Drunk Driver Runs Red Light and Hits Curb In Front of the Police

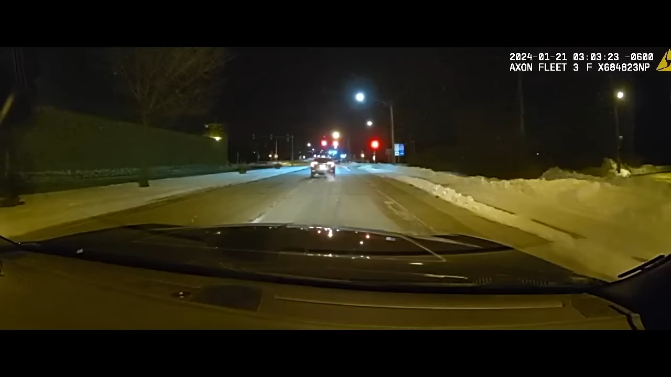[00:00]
On January 21, 2024, a deputy from the Brown County Sheriff's Office was on patrol when he noticed a vehicle run a red light and then hit a curb.